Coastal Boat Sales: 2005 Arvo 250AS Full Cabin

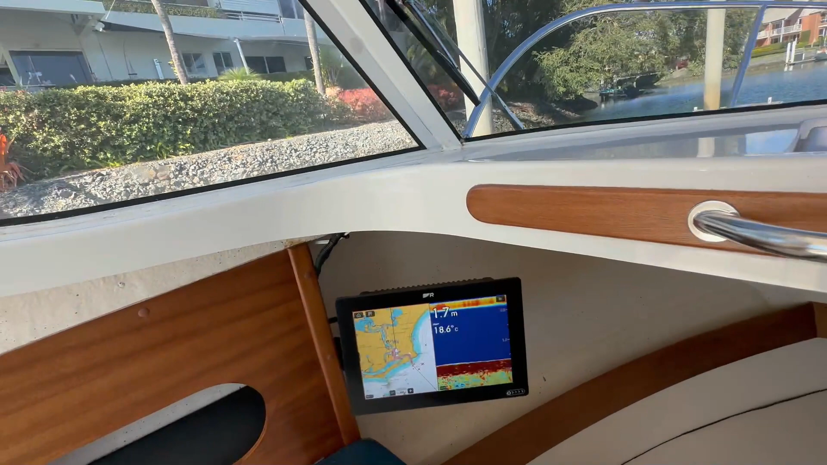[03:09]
This is a brand new screen.
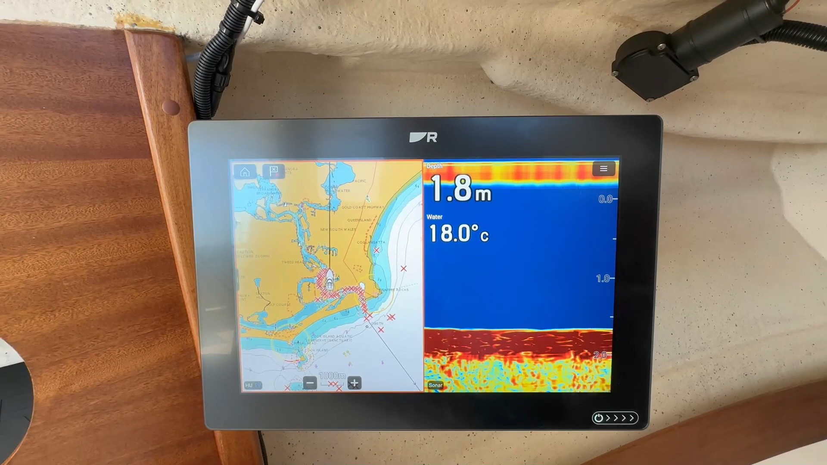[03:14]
On screen: depth 1.8 m, water 18.0°C
I don't believe it's even a month old, and that's, I would say, about a 12-inch screen.